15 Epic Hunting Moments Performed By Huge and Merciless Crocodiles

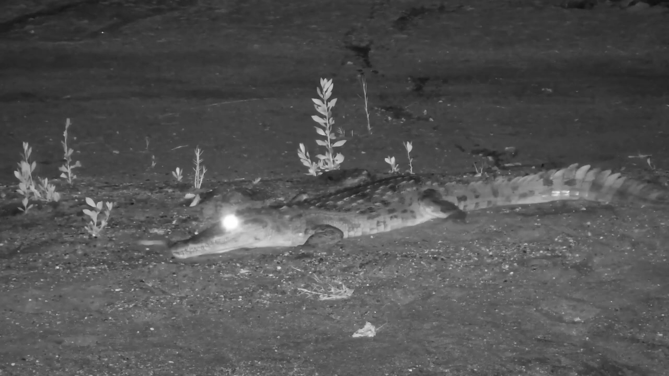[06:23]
A venomous snake finds itself on the other end of the food chain in this video when it is caught and killed by a hungry crocodile. The skin of a crocodile is extremely thick. While venomous snakes, such as the king cobra, have fangs that measure half an inch, this may not be enough to deliver venom into the crocodile's system. Even so, the crocodile can catch and kill the fleeing snake. If both animals met on equal footing, the crocodile would easily win.